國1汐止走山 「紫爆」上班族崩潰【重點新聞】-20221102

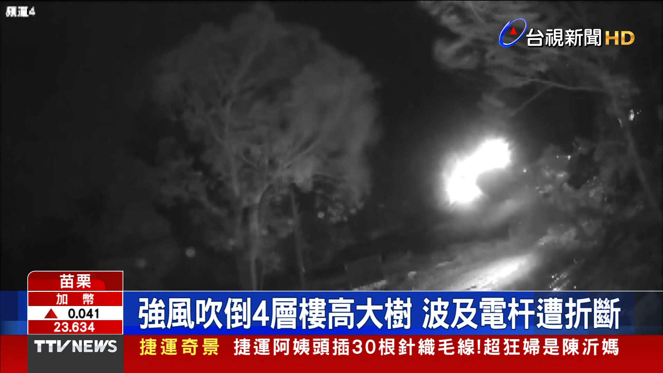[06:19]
晚上苗栗公馆飘起雨风糊糊地吹树枝不断地左摇右摆然后一阵大风袭来大树被吹倒连带地扯落一旁的电缆并波及一旁电杆遭折断